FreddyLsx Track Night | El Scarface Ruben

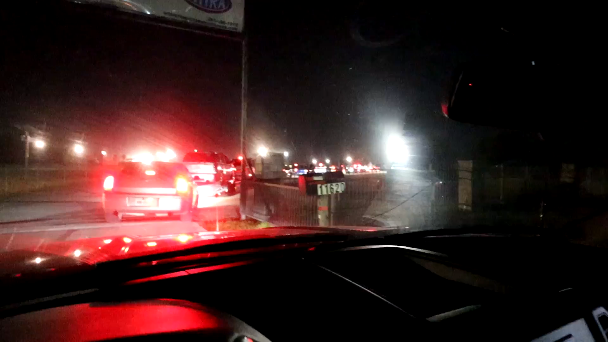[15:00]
We've been in line for a while. Look at the line still to get in. Pero estamos en línea. Hopefully, we still get to race. There's a lot of people in here. Mira, llegó tu patrocinador aquí otra vez.